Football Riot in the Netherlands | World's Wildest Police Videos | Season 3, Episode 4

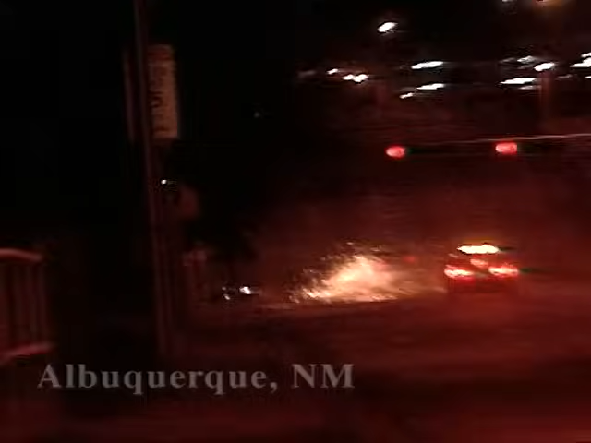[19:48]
A car speeds by on a bare rim as a desperate driver runs from a traffic stop.
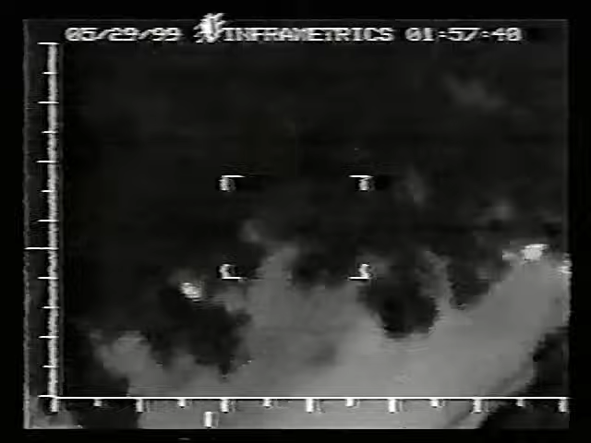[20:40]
A normal chopper would lose him. But with FLIR, he's as plain as day.
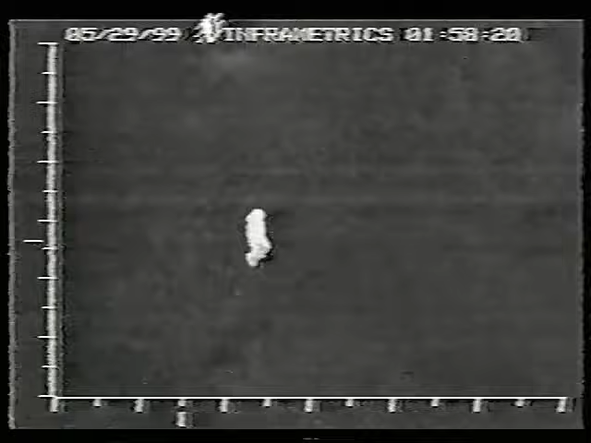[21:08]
this guy needs a rest. So he hunkers down in a dark corner.
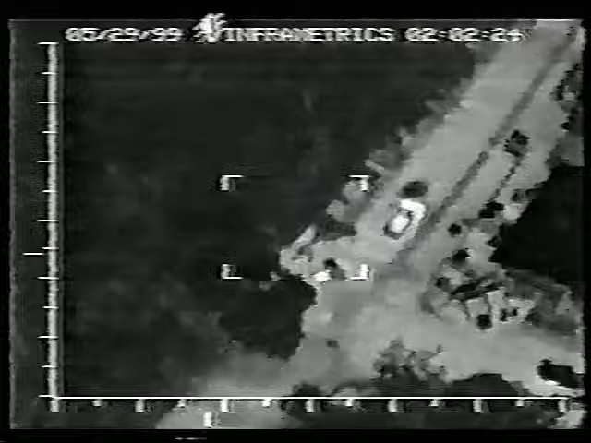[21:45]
As police cut through the chain link fence, yeah, I'm on the left side of the fence. Two officers make contact with the suspect. Backup units are ready just in case the desperate man bolts. After a few tense moments, the unarmed man is ready to climb back over the fence and give up.
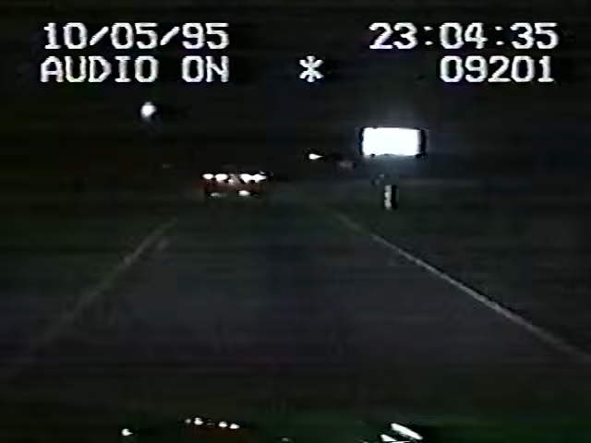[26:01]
The good news is the Honda's headed directly for Hollifield's backup. Careful, you'll probably need us. But the suspect spoils the officer's plans. There comes Saluda.
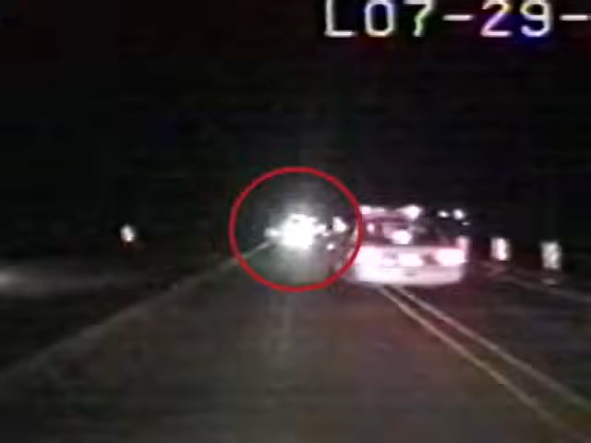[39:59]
The driver flashes his lights. Realizing he's running out of time, the suspect makes a last-ditch effort to pass the cruiser on the left. He has no idea he's speeding straight towards a concrete barricade. The officer holds his ground, but now he's headed directly for the big rig. Locked onto a collision course, police still won't give up, but neither will the suspect until it's too late.